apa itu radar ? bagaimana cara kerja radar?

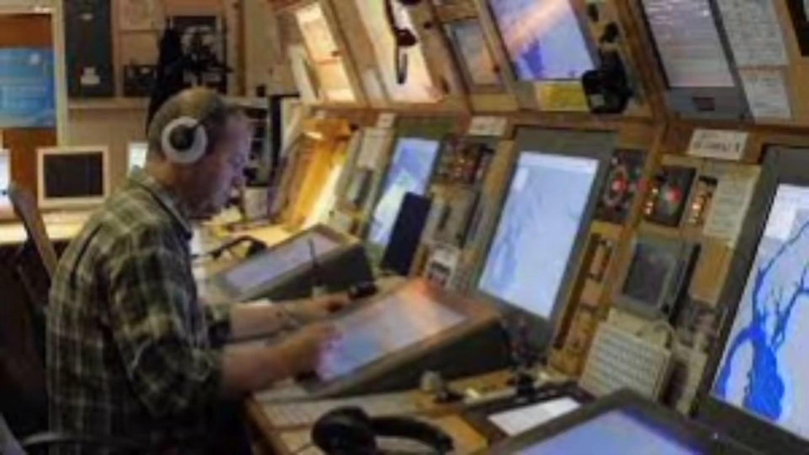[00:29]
Diproses oleh komputer dan ditampilkan ke layar monitor.
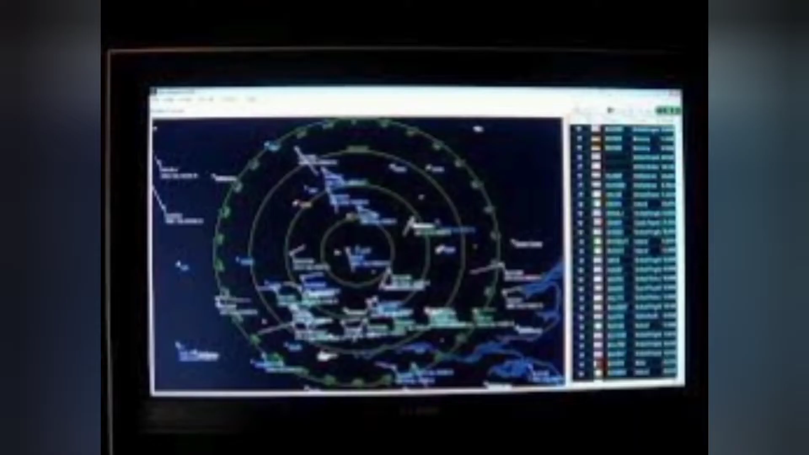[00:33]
Radar dapat mendeteksi benda, jarak, kecepatan, dan ketinggian.